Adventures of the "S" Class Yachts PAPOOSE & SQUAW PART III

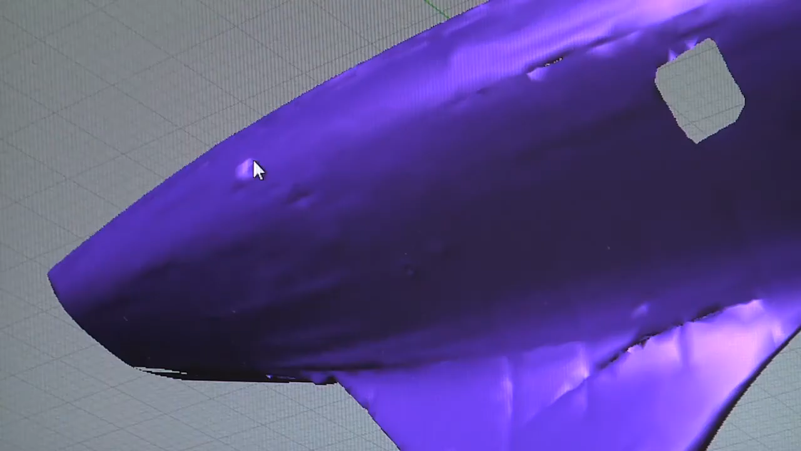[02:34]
the 3D scan even shows us where there were hard points in the planking or unfairness in other areas.